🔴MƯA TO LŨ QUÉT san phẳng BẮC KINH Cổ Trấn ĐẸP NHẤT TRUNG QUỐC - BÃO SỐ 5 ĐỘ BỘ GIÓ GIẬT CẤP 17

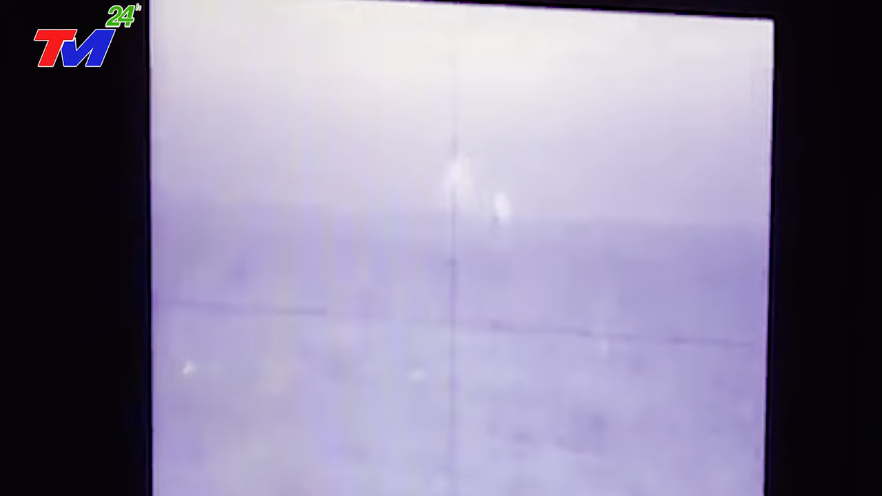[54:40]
Trong khuôn khổ Hội thao Quân sự Quốc tế Army Game, các tàu chiến tham dự sẽ phải tiêu diệt mục tiêu và biên thả trôi trên biển.
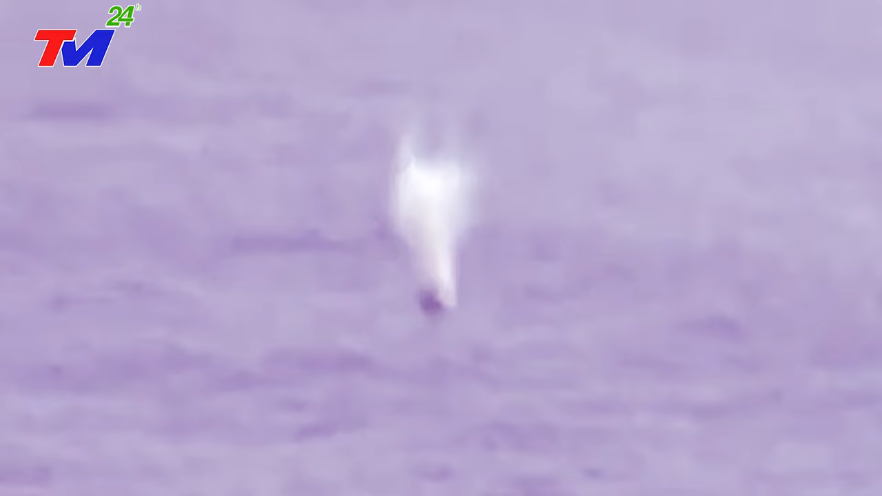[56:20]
kết quả là xếp thứ 2 sau đội tuyển chủ nhà Liên bang Nga với khoảng cách sát nút chỉ 11 giây và xếp trên đội tuyển Trung Quốc.